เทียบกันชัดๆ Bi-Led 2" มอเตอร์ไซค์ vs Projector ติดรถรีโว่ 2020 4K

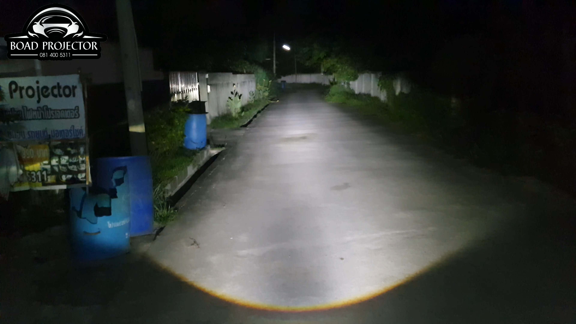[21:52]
ase by LEDไฟสูง ไฟต่ำ ทำได้เหมือนกันดวงเล็ก ๆ แต่ไฟสูงไม่คือเลยส่วนให้ฟ้าขึ้นแมนูนไม่ได้หนี RIVO เลยแสงตัวนี้ดีมาก ๆเราก็เที่ยบอกันประมาณนี้ เล็กพริกขี่หนู ๆเล็กกว่า RIVO เยอะเลยส่วนใจสินค้า ช่องทางการติดต่อพระค้าจะทิ้งไว้ที่ซ้ายมือล่างของจอสามารถทักหาโทหาพะค้า Frozen